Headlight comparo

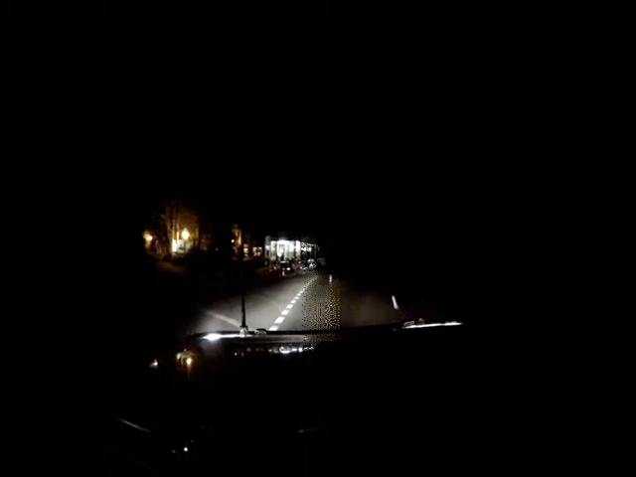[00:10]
What I've done is had an 85 watt stock standard Nissan Patrol headlight globe and changed that out with a 100 watt aftermarket globe. And as you can see on the right hand side you look at it is the stock standard globe. Left hand side is the aftermarket globe.
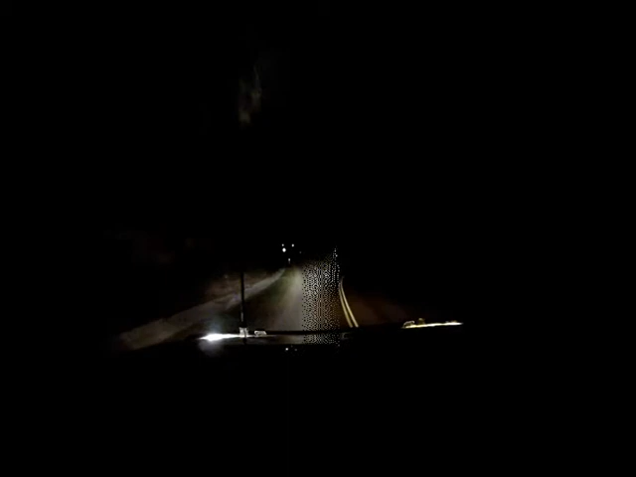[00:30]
I think it speaks for itself is that the aftermarket globe outperforms the stock standard. So have a look at your 4WD. Make sure that if you're driving on country roads it might pay as a safety precaution to change out globes.